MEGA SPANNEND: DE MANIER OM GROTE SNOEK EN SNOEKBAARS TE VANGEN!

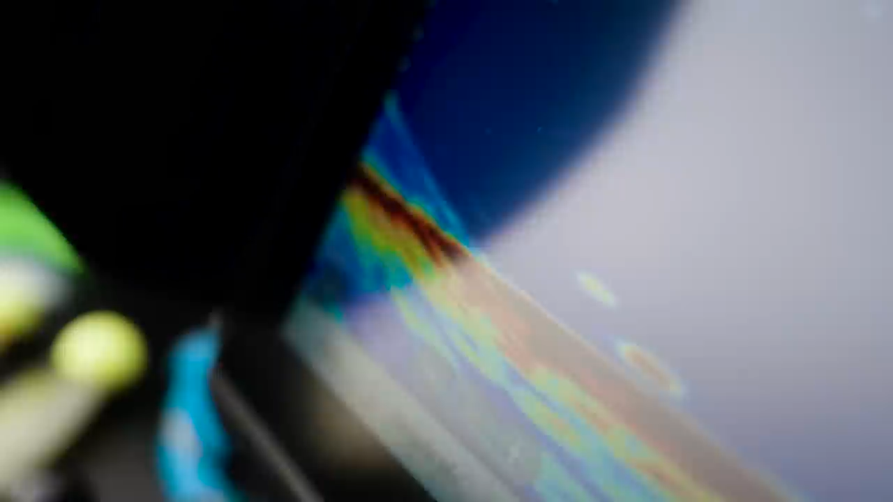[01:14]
Dat betekent dat ze wat actiever zijn. Dan zijn ze echt in jachtmodus? Niet altijd. Maar het heeft wel een reden waarom zo'n vis omhoog komt. Hij voelt zich dan natuurlijk wat vrij.
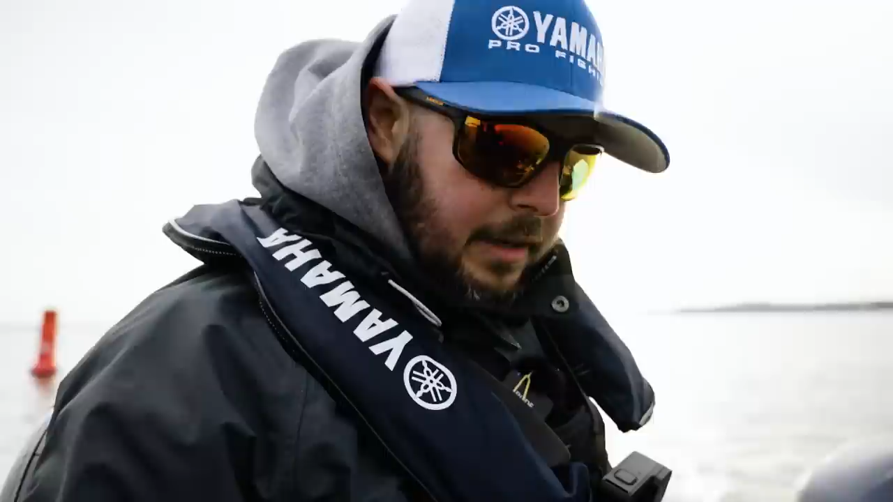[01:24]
Vaak ook in een jachtmodus.
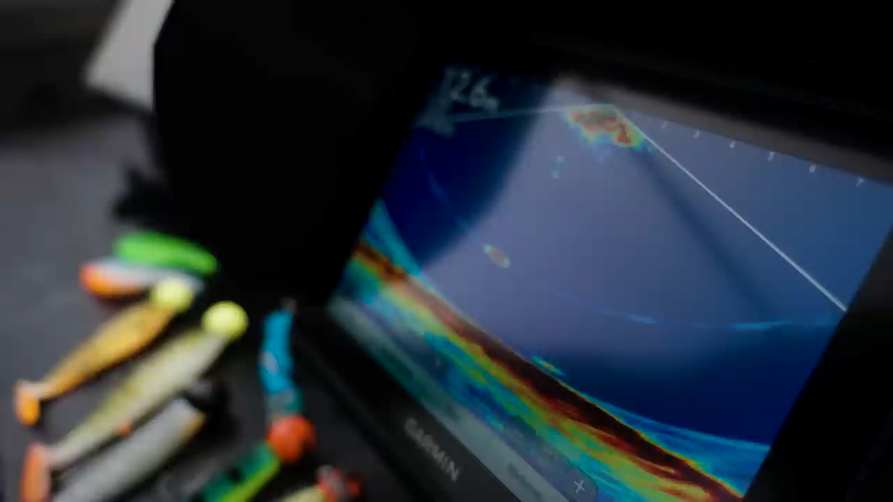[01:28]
Het is gewoon makkelijker te vangen dan. Je ziet duidelijk hoe je het kunst als ze naartoe bewegen.
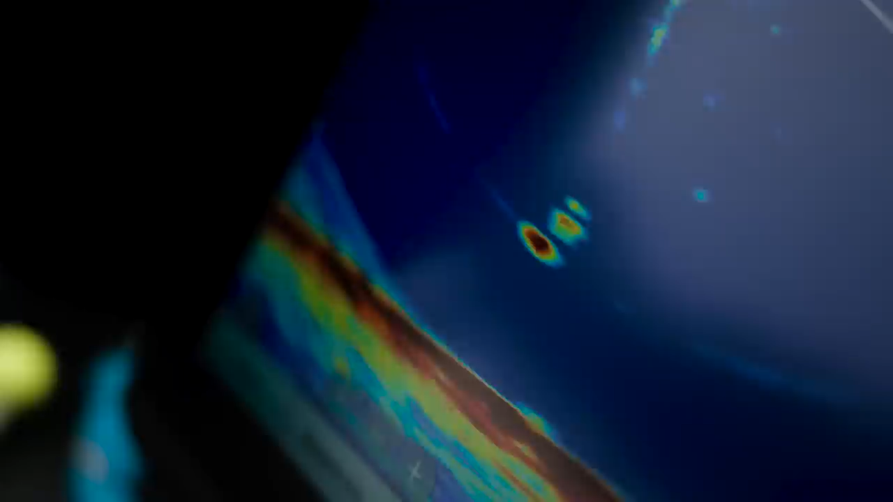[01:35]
De vorige vis schoot meteen weg. Deze blijft hangen. Dat is een goed teken, Goran of niet?
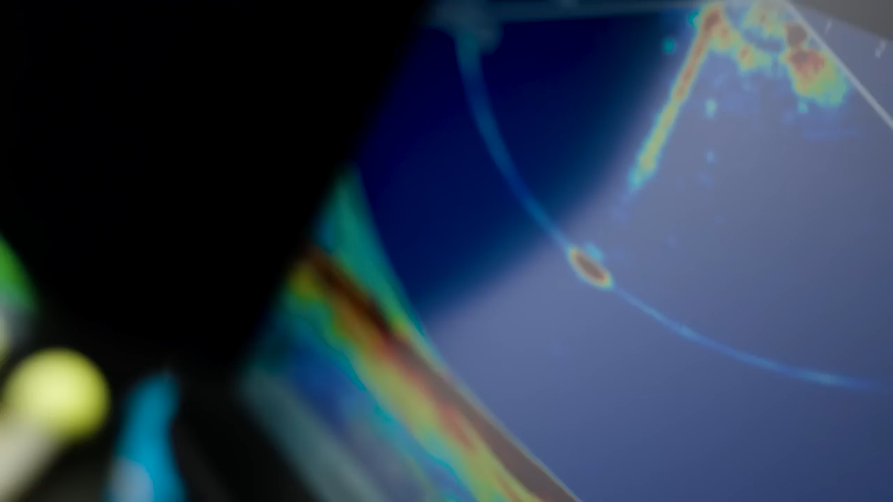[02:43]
Want ja, dan moet daar dan iets gebeuren. Jawel, bam! Super kick! En nu ben jij aan de bus, Joend. Oh god!
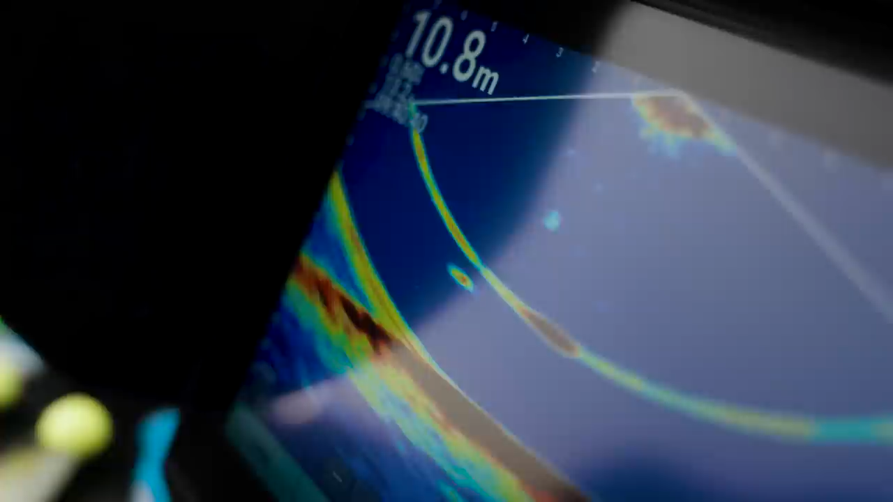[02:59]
On screen: depth 10.8 m
Vlak voordat je bij de vis komt, stoppen. Ja. Zo houden. Dan vaar ik nog even naar hem toe. Ik mag nu een vis aandroppen.
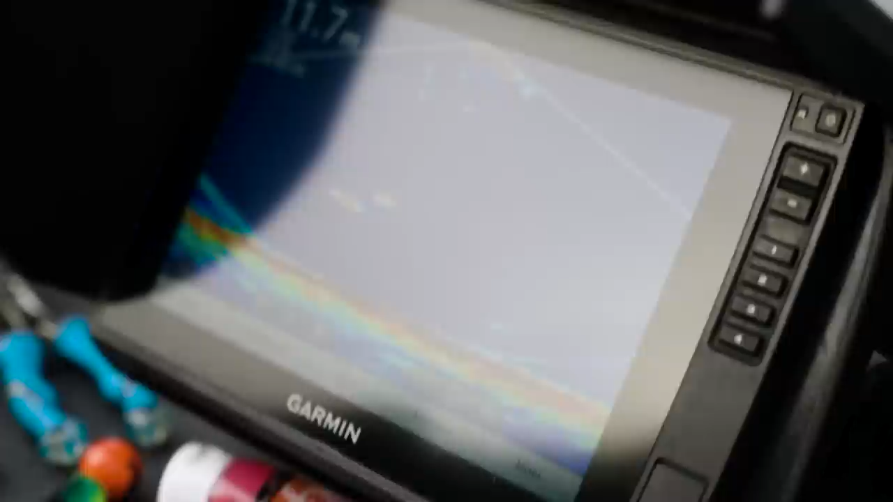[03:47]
Het is gewoon dik en dan gaat het heel erg naar smal toe. Hey Goren, we zien twee schermen. Ja. En dat zijn twee totaal verschillende schermen.
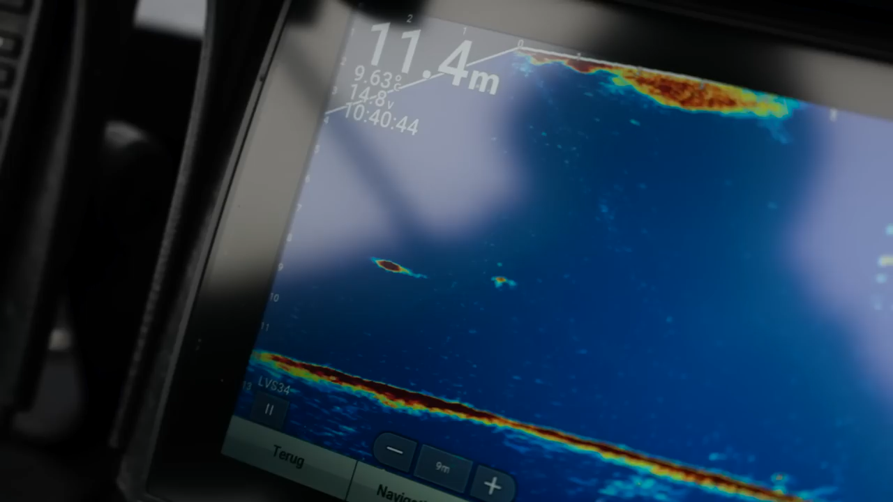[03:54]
On screen: depth 11.4 m
Of niet? Op de linker scherm zien we PS 30 natuurlijk.
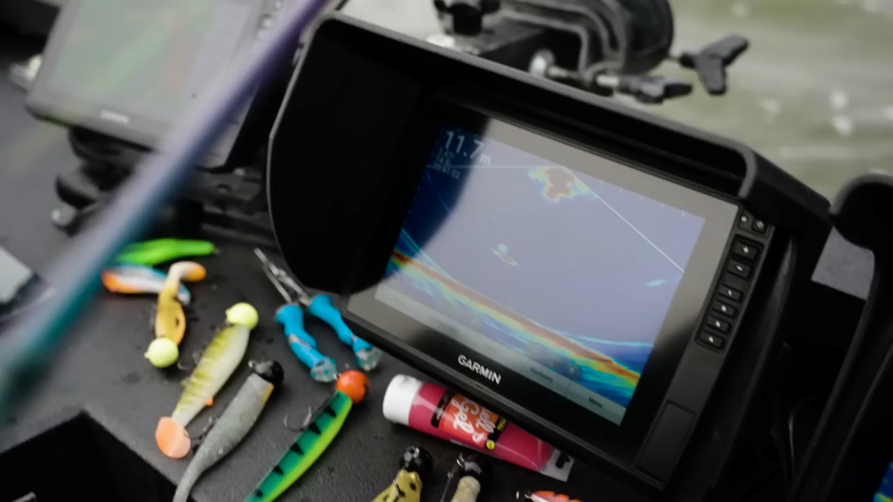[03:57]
Die kijkt in de breedte van de boot. Die kijkt in dit geval zeven meter naar links en zeven meter naar rechts.
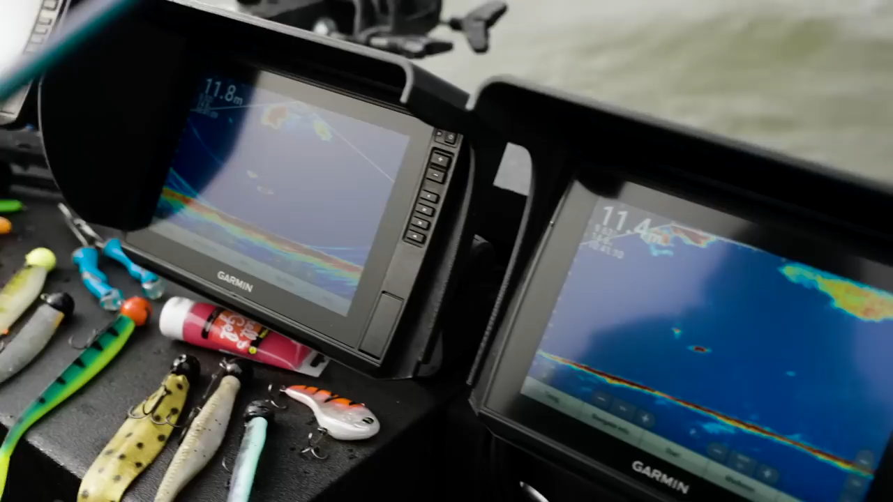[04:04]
Oké. Daardoor weet ik hoe ik mijn boot in de breedte moet positioneren. En de rechter scherm, daar zit een LVS 34 aan.
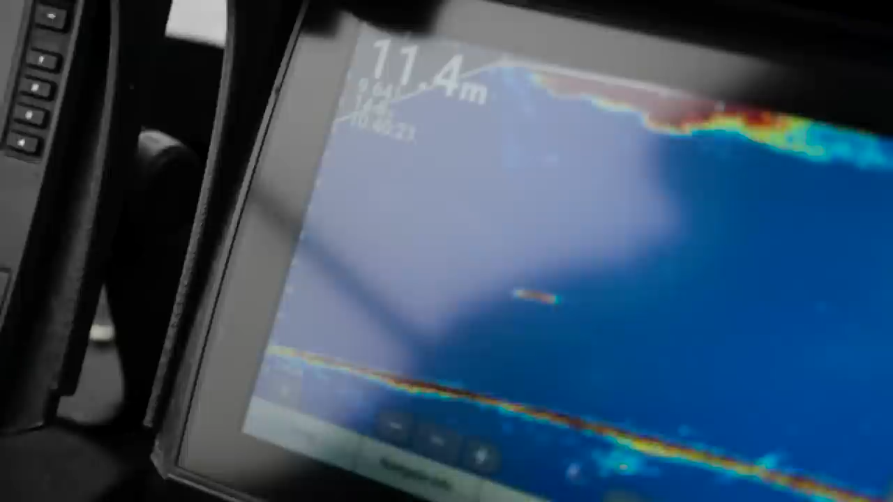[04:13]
En die kijkt in de lengte van de boot. Dat is de livescope? Dat is de livescope, ja. Als je een chat van je signaal zeg maar precies boven de vis zit. Dan betekent dat je echt precies boven de vis hangt.
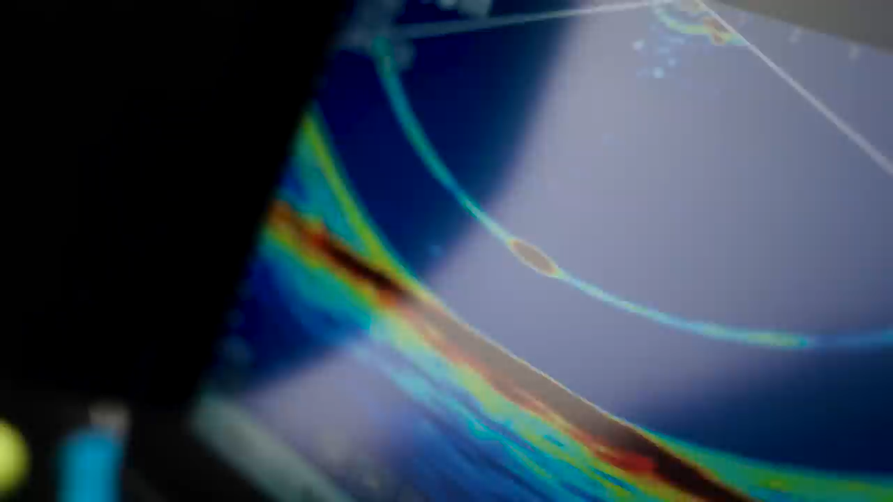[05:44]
Wat moet ik doen Goran? Nog niet.
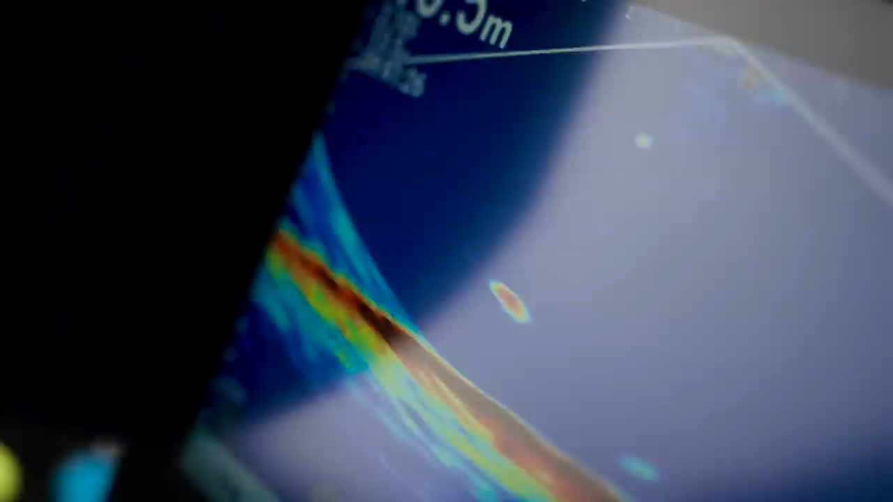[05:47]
Dan gaat hij weer die kant op. Nee, haal maar nog een keer in. Het is echt een zwemmer.